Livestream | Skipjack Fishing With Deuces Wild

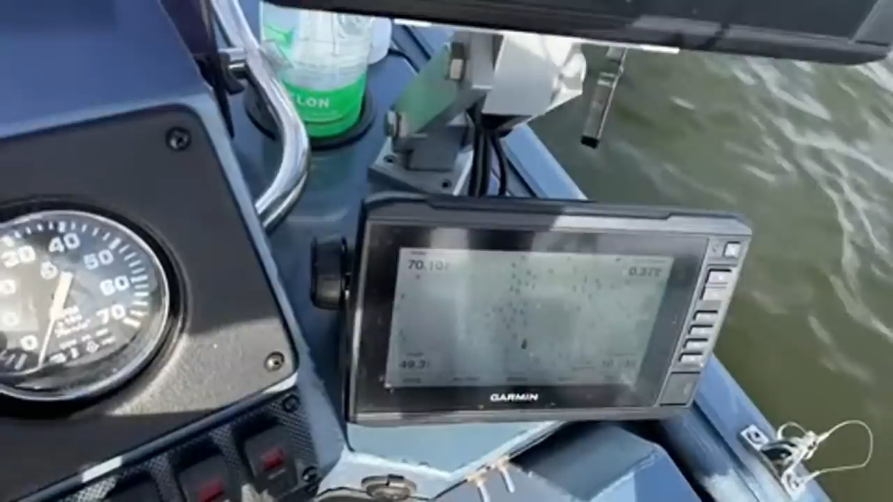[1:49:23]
We can switch. I was going to say my screen, it's probably going to be a glare here.